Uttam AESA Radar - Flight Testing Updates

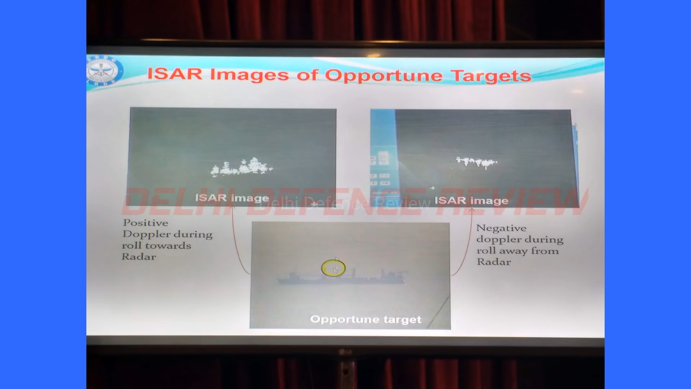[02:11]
These modes have already been proven on a Dornier testbed. Automatic Identification System has been integrated in the radar.